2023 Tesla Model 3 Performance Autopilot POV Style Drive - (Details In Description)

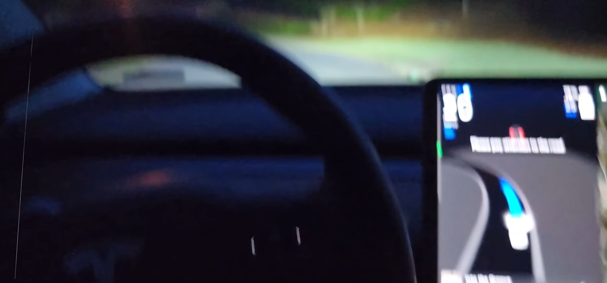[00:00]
Hey everybody, I'm just testing out this new Tesla Autopilot. It just told me to pay attention. It just stopped at a stop sign. It's pretty cool.